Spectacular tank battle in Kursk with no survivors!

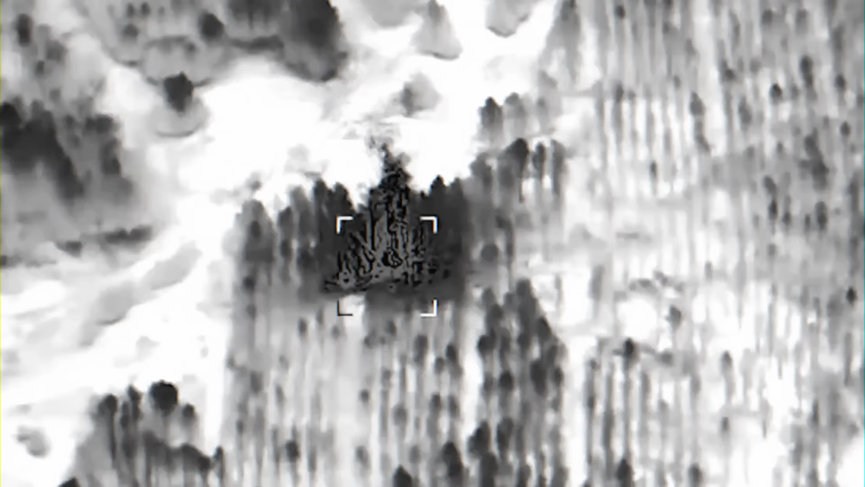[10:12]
But on the thermal imaging camera, the fire and the destroyed frame of the Russian artillery system are clearly visible.